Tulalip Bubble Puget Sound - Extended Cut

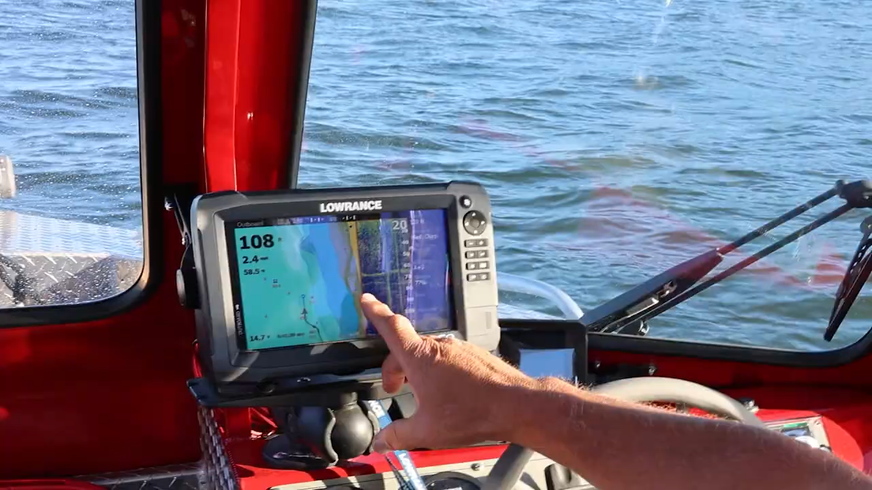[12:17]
So this is basically over here on the shore, and this is the northwest corner.
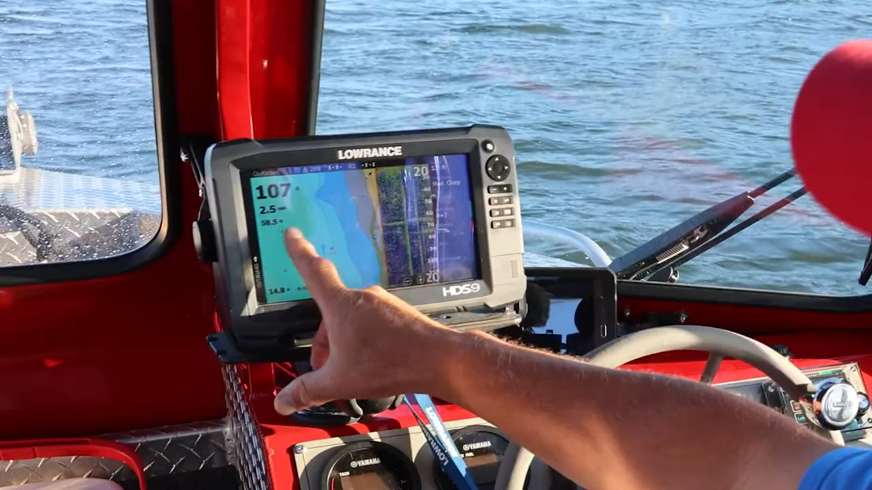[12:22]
And so when we get down to the other end, I'll show you,
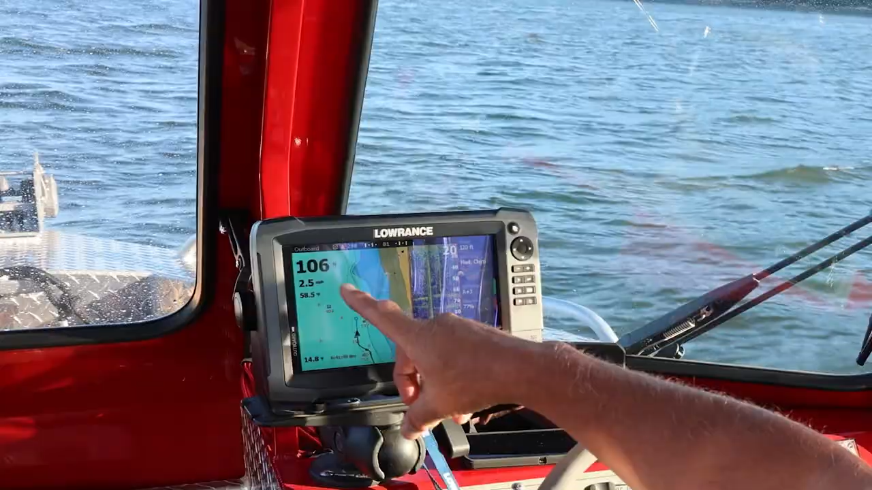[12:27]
but basically a line down to it, that area is open. And you don't want to catch yourself going outside of that because they will get you.